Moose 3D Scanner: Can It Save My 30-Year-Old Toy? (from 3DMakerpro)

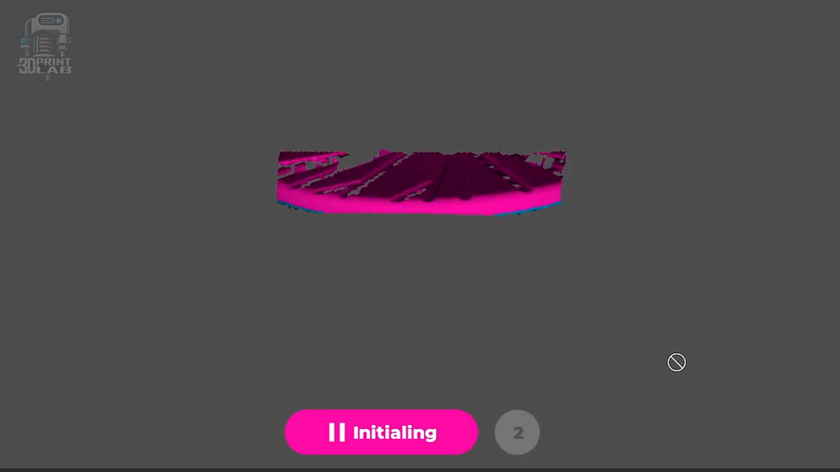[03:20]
Oh, and it says initialing, which I assume means initializing, maybe? Anyway, I tried letting it run a full revolution for some scans,
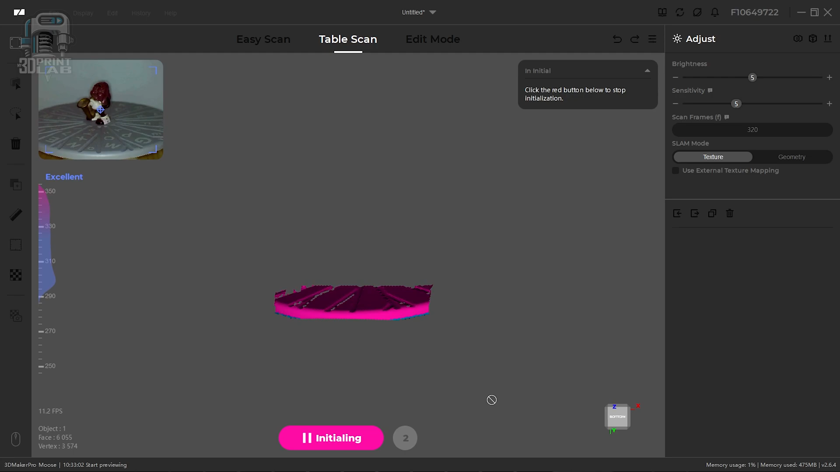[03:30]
and then I just tried letting it run a second or two, and it seemed to work just fine either way.
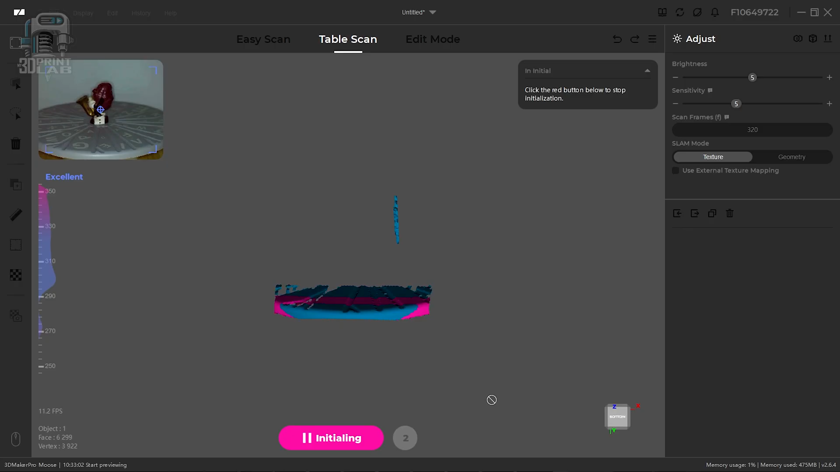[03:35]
This will definitely be a spot where there should be a timer or an ending frame capture limit or something.
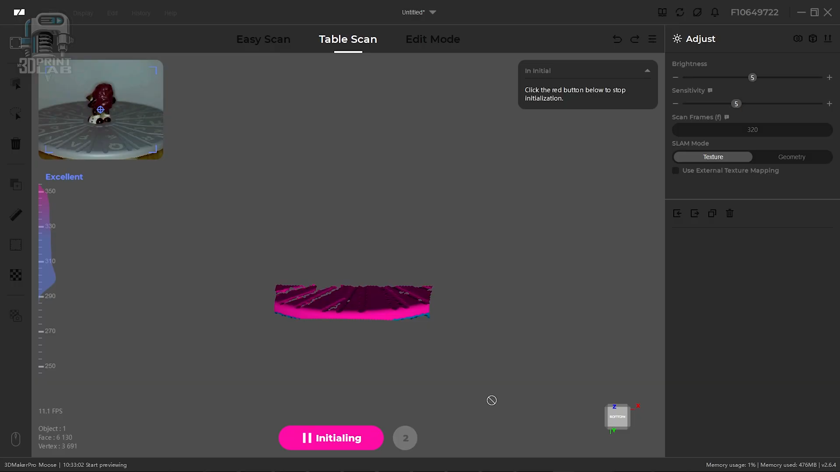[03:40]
Well, moving on, I set my Saks Raisin guy up on the turntable and got ready to scan him using the moose. There's a heat map area on the left,
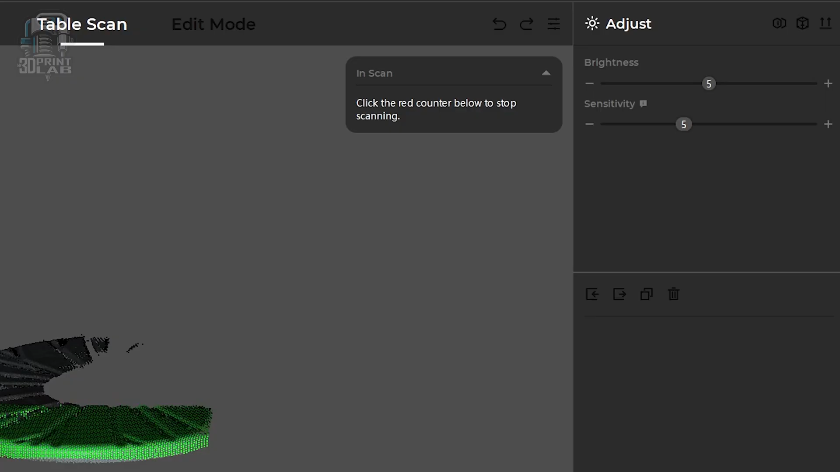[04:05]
Getting started, I just left everything at default with the scan frames set at the initial 320 frames.
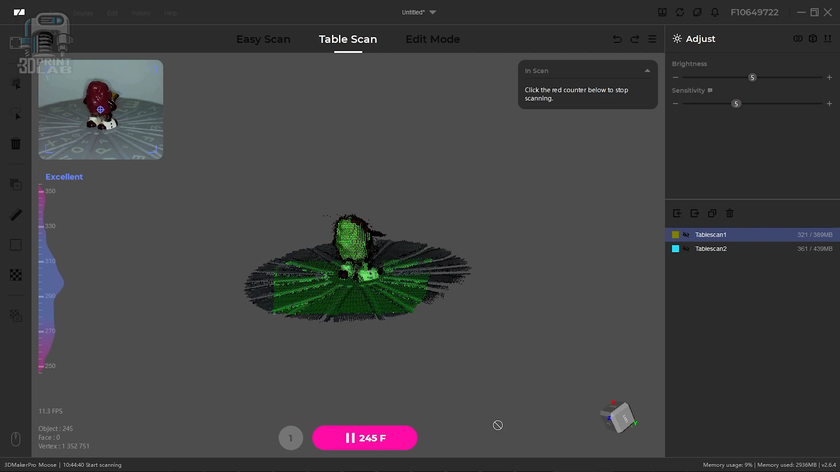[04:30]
Now, my goal was to make sure it went well beyond the start point, and that actually seemed to work well.
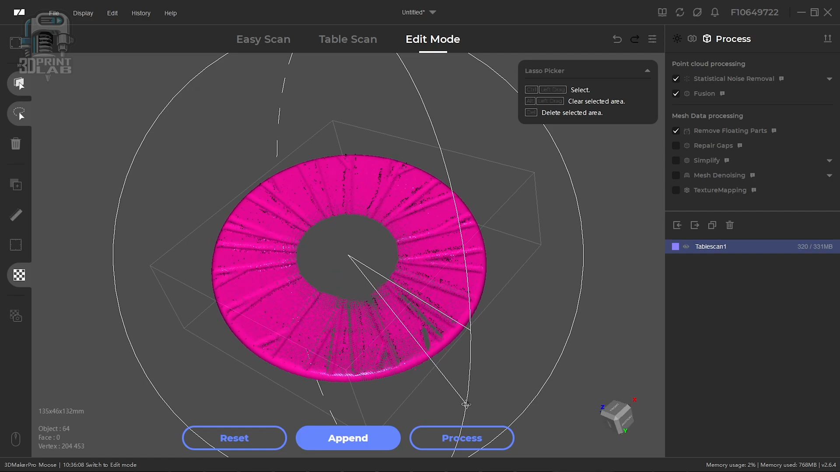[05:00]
And I tried multiple times to get a scan based on the top left image before I realized there was nothing in the middle. So I scanned nothing but the turntable.
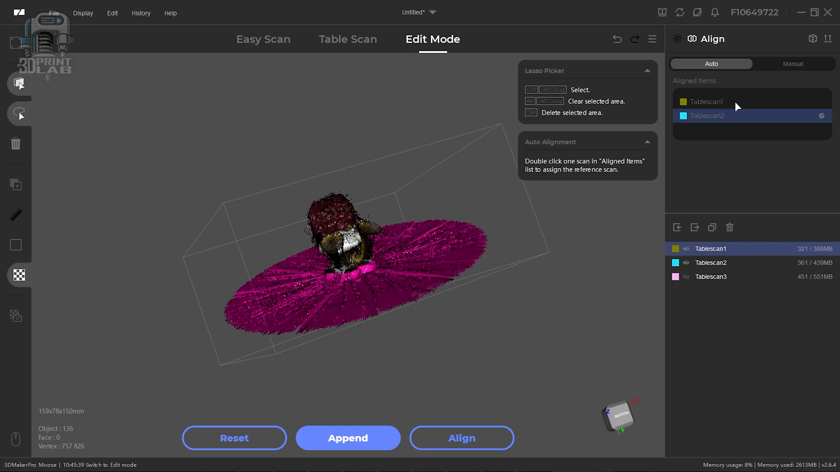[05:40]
I never actually got it to work when I had a scan on its side and aligning that with an upright scan, which that actually seems par for the course with most scanning softwares out there.